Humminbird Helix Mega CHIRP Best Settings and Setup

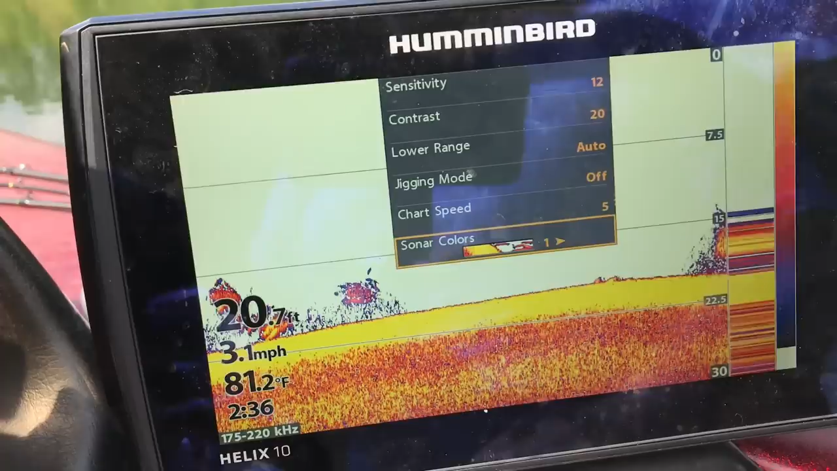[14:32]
On screen: depth 20.7 ft, water 81.2°F, speed 3.1 mph
And then me I go with the number one color palette.
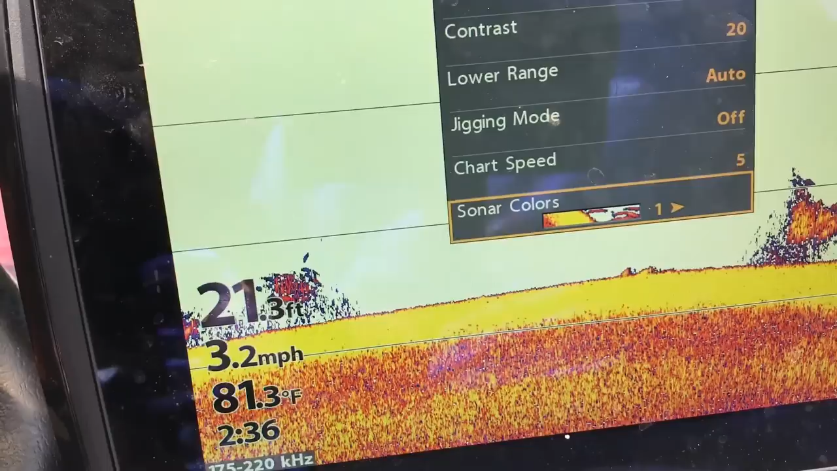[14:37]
On screen: depth 21.3 ft, water 81.3°F, speed 3.2 mph
And the reason why is because that's you know I come from Lowrance and that's kind of a Lowrance setting.
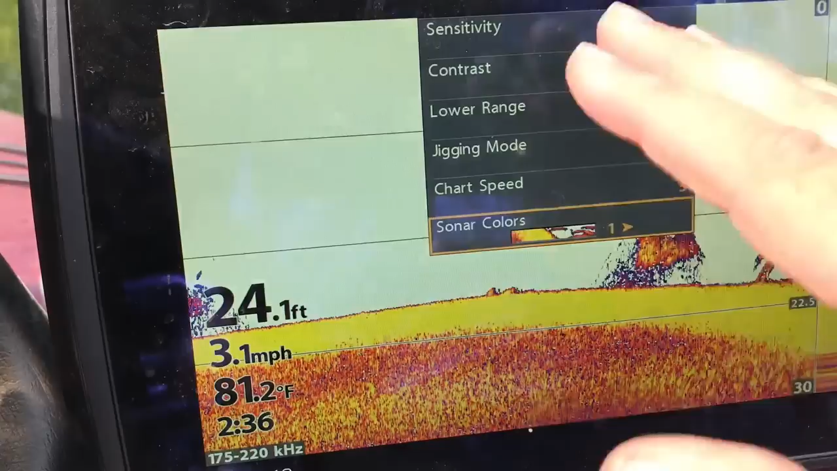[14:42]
On screen: depth 24.1 ft, water 81.2°F, speed 3.1 mph
So I'm kind of used to this color palette. Very familiar with it. I know it quite well. So now let's talk about the actual down and side imaging.
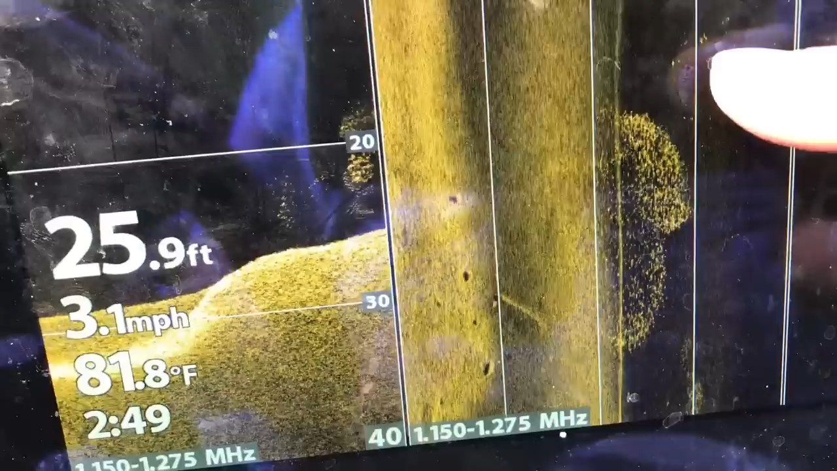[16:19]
On screen: depth 25.9 ft, water 81.8°F, speed 3.1 mph
You can see some fish here. A ton of bait fish. There's even more out there. More bait fish.
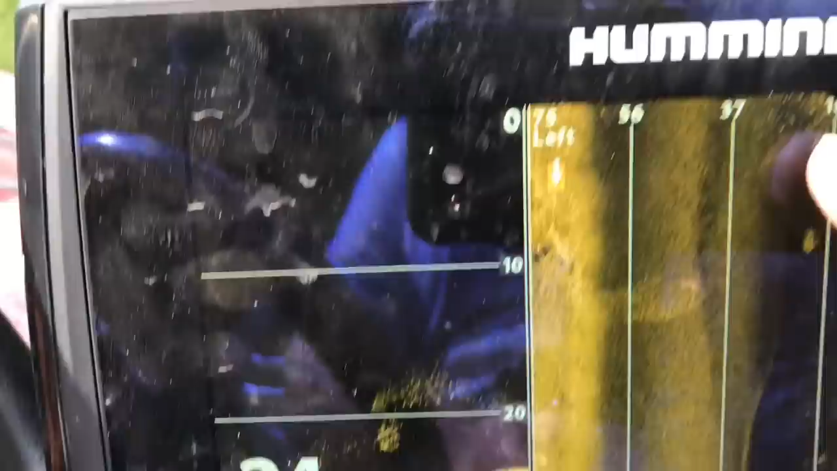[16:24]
More bait fish. I mean this is a ton of bait fish. But for now let's go ahead and jump into our menu.
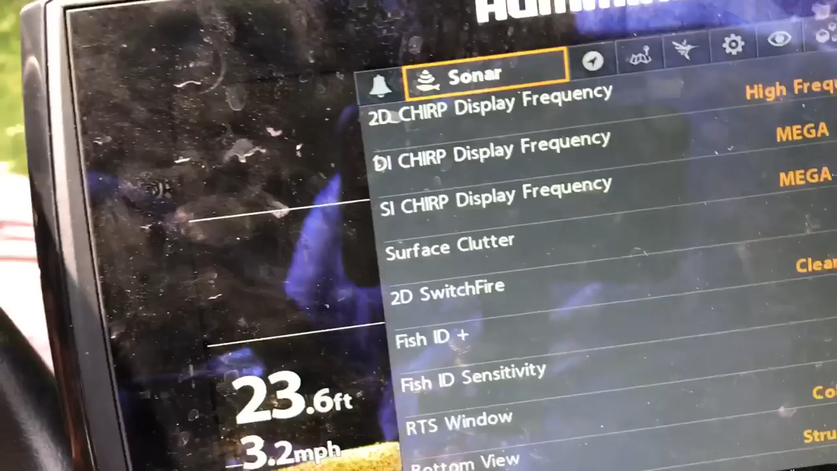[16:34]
On screen: depth 23.6 ft, speed 3.2 mph
So on the down imaging and the side imaging guys I keep it pretty much the same.
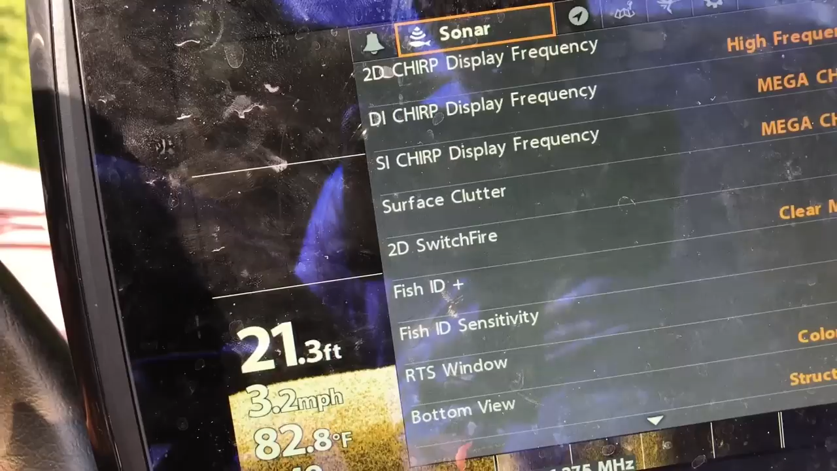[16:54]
On screen: depth 21.3 ft, water 82.8°F, speed 3.2 mph
So you know pretty much the same thing we talked about with the uh with the sonar.
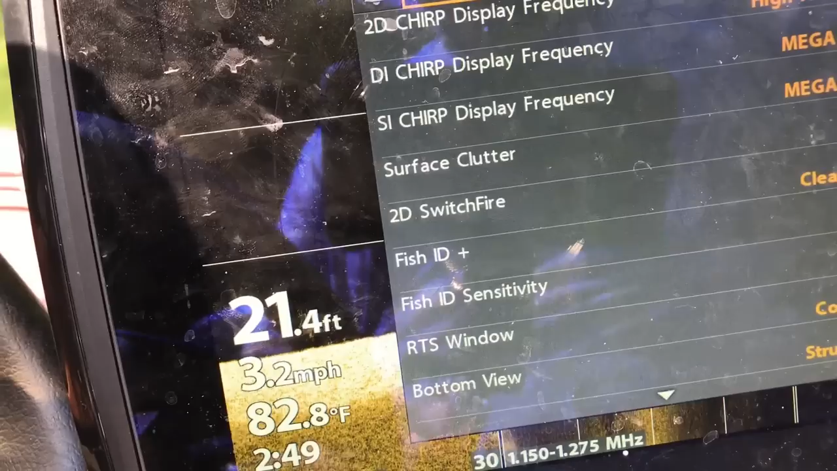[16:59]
On screen: depth 21.4 ft, water 82.8°F, speed 3.2 mph
The 2D sonar. But like I said we're you know we're just going to make sure these two are on Mega Chirp.
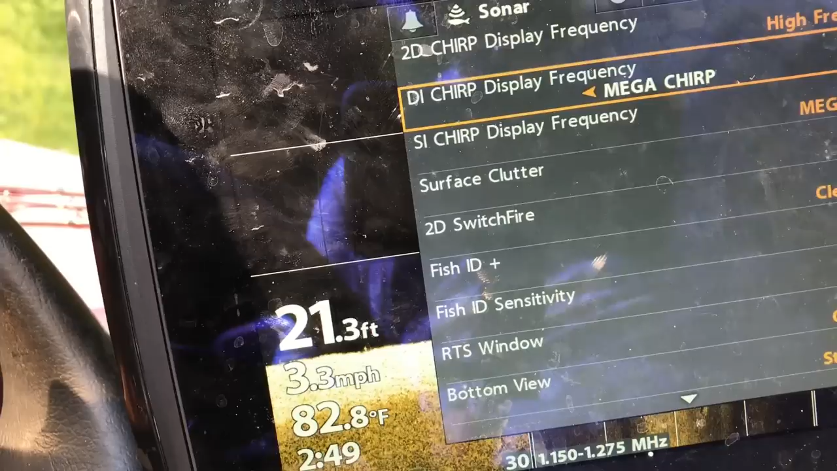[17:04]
On screen: depth 21.3 ft, water 82.8°F, speed 3.3 mph
Alright so now let's go ahead and let's talk about side imaging first.
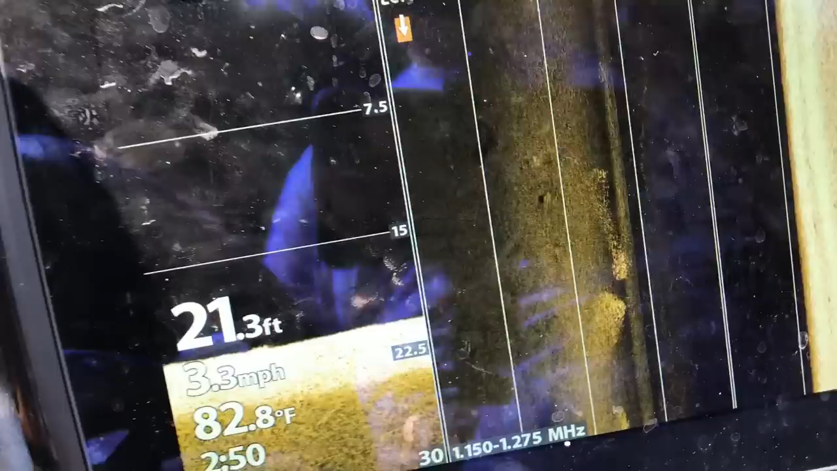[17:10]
On screen: depth 21.3 ft, water 82.8°F, speed 3.3 mph
Okay so guys to change sides.
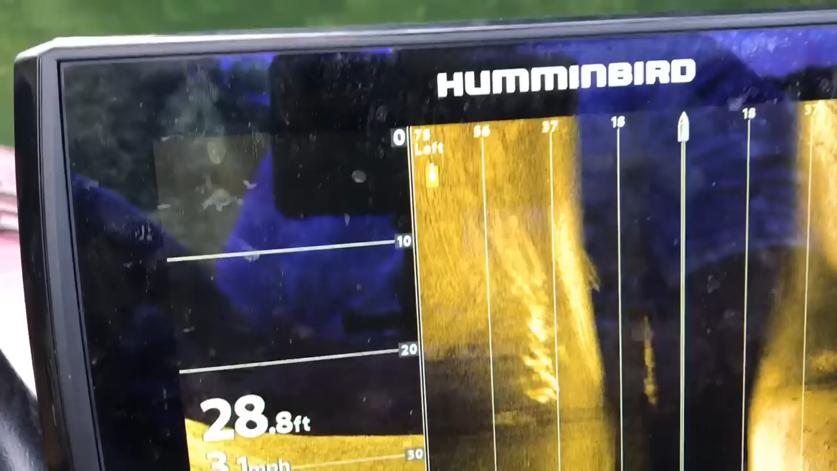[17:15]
On screen: depth 28.8 ft
So to go from one or the other of course
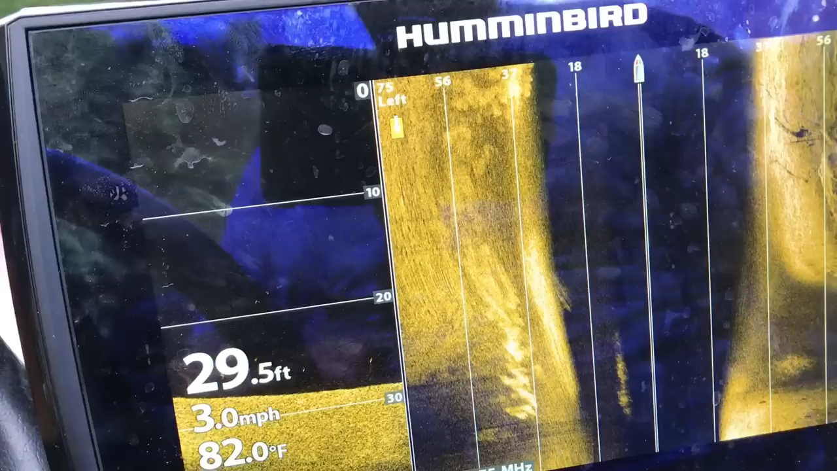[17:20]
On screen: depth 29.5 ft, water 82.0°F, speed 3.0 mph
what we're going to do is we're just going to hit menu and you can see you can go to the left.
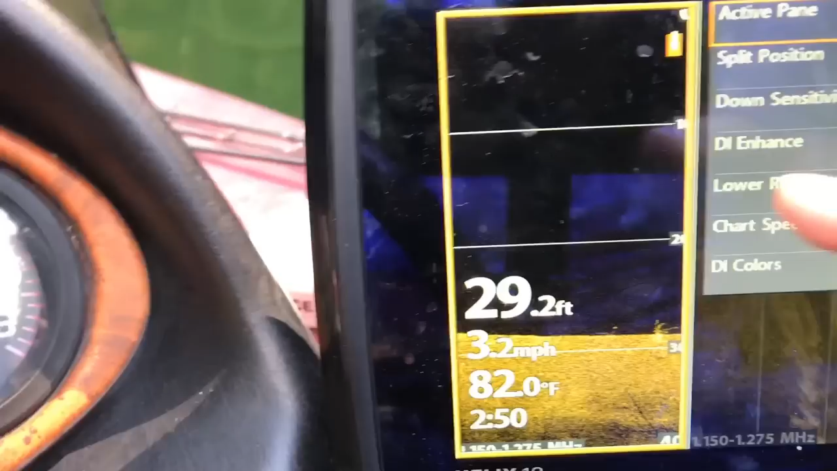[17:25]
On screen: depth 29.2 ft, water 82.0°F, speed 3.2 mph
That indicates the active side or the right. We're going to talk about side imaging right now.
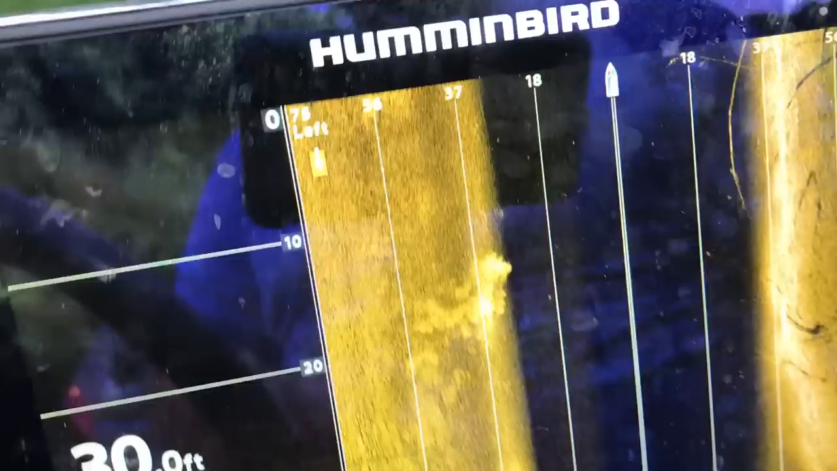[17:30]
And you're lucky enough to see some lay downs, some logs.
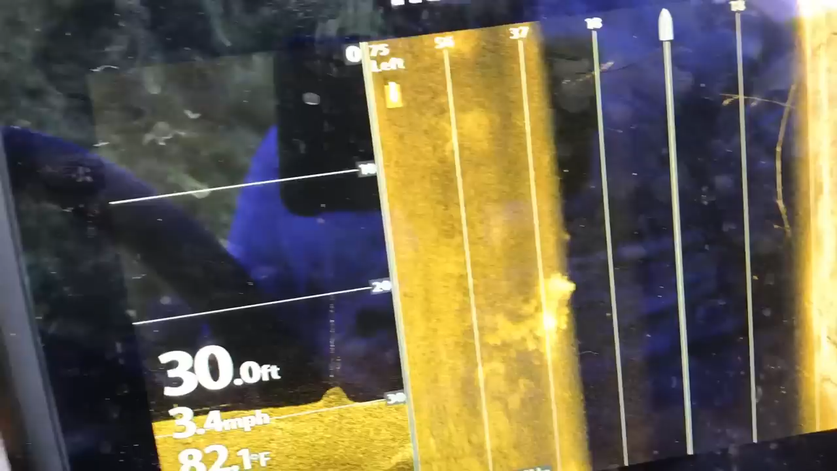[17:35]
On screen: depth 30.0 ft, speed 3.4 mph
There's a stick up. A lot of lay downs here. Now a nice little shortcut.
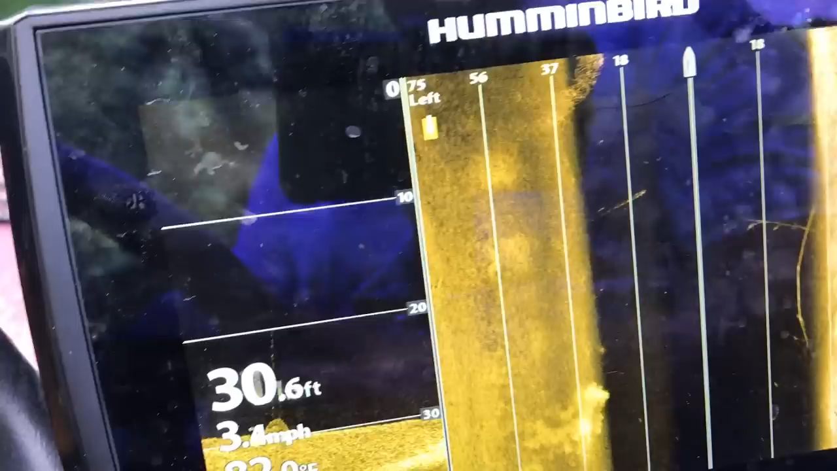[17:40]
There's some shad. You can see them coming up off the bottom.
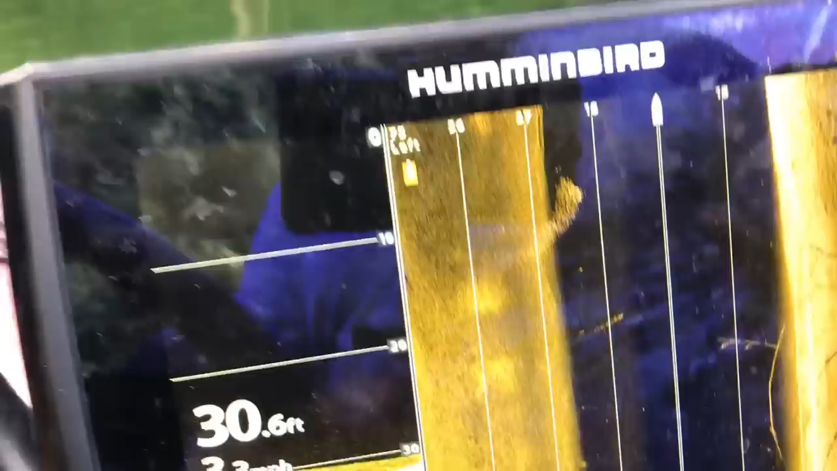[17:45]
On screen: depth 30.6 ft
A nice little shortcut here is that if you want to increase or decrease your
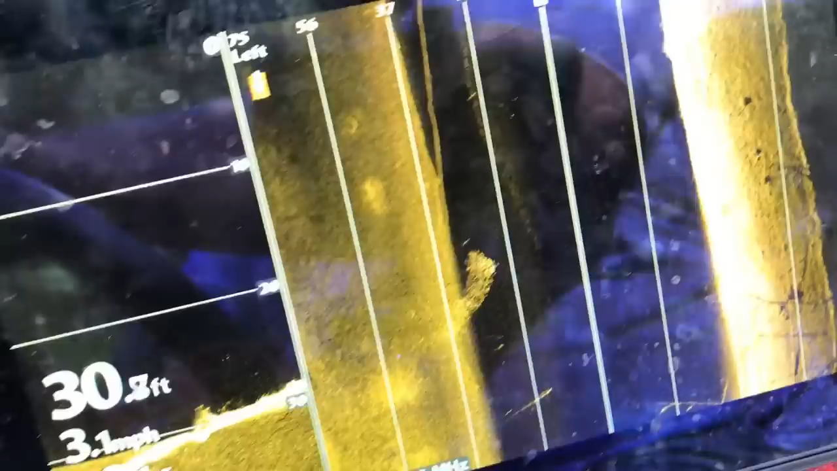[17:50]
On screen: speed 3.1 mph
sensitivity you can just while it's here you can just press this.